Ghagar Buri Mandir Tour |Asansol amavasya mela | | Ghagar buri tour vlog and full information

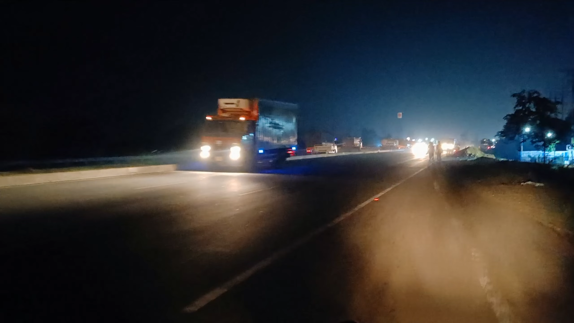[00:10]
सही समझें वही हाईवे जो जोड़ थी है कोलकटा को तेली से और आज हम जा रहे हैं कागर बुड़ी अमवस्या मेला देखने आसनसुल में खागर बुड़ी जो कि आसनसुल की बहुत विख्यात मंदिर है और ये एनस्टू पर है तो आईए देखते हैं